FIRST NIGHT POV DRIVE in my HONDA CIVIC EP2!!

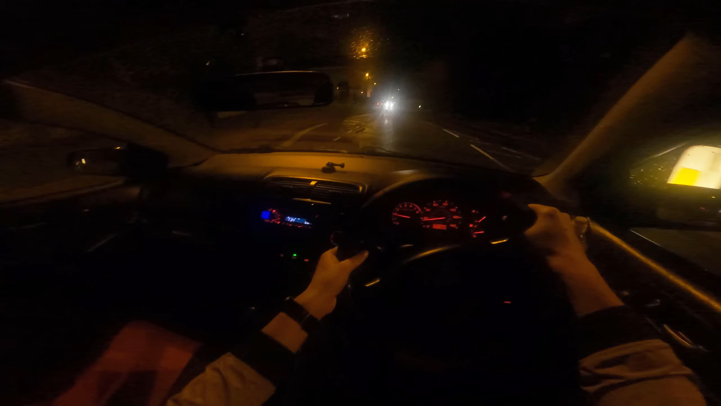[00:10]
What's up guys Motor Alley here and today we're doing another POV drive right but this time finally we're doing that night so I can show off let me get to it let me find it let me find it boom okay
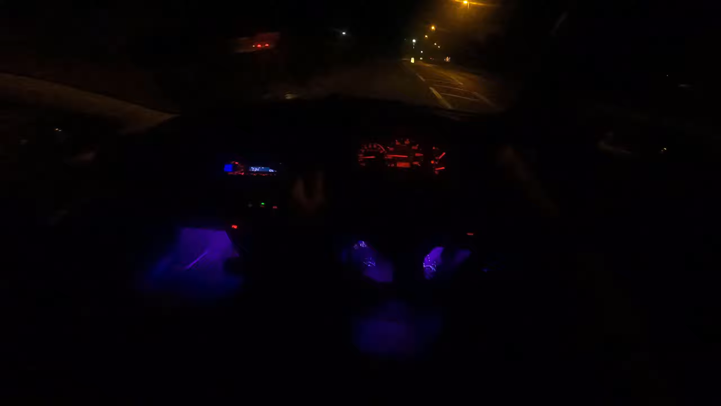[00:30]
I can throw these off finally for once right I hope you guys can see it but yeah these look sick right especially in purple so yeah we're doing a first night POV drive got a Honda badge here right it actually looks part of the car now instead of something that's been stuck on we've got the lights down there we've got 14.7 volts going through the car which does not make any sense since it's 12 volt battery so I
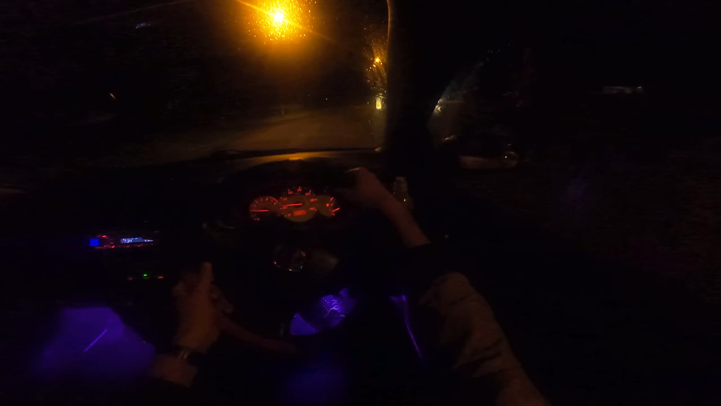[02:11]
take it through these corners here let's go mate let's go let's go split slower here because this guy is in this pothole here nope here yep that was the one that's the thing right today this is my POV and I'm going to be narrating it a bit more than I usually do in the other POVs like the other POVs what I normally tend to do
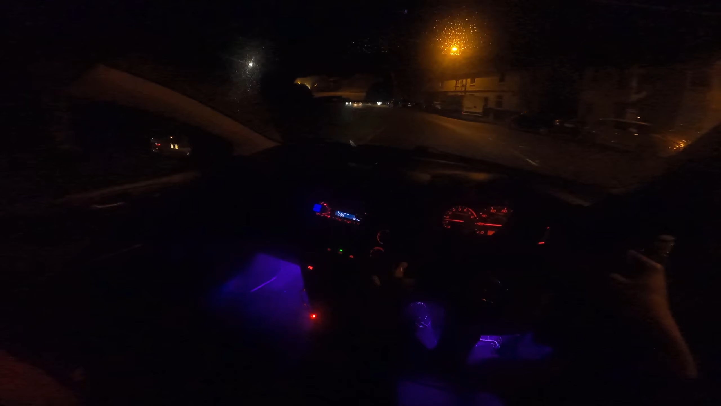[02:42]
is be silent and drive today I feel like doing a night POV I don't know if you guys can see it But yeah alright this is near
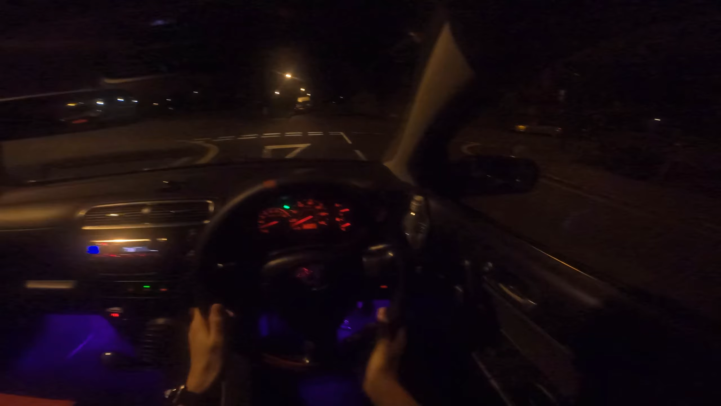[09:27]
yes, turn left here, I see a light, I still see a light,